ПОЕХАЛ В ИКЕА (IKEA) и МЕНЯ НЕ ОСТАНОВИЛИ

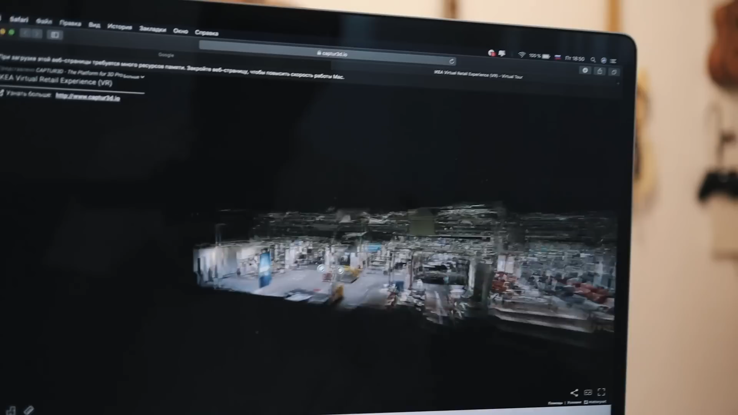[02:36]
Естественно, это какая-то Икея в какой-то стране, я не знаю в какой.
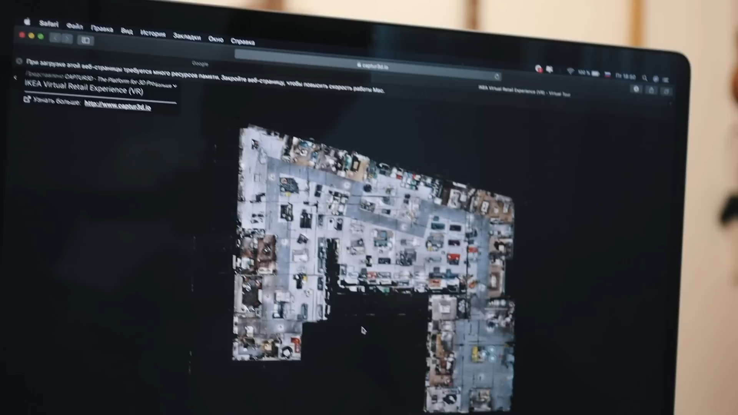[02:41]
Можно открыть вот так вот план всей Икеи. Она не такая большая, как у нас, например.